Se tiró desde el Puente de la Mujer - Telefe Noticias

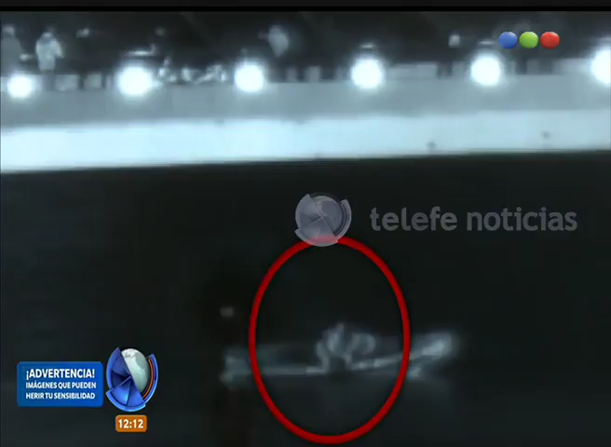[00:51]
para dar con este hombre de 23 años a quien llevaron al hospital Fernández después de su rescate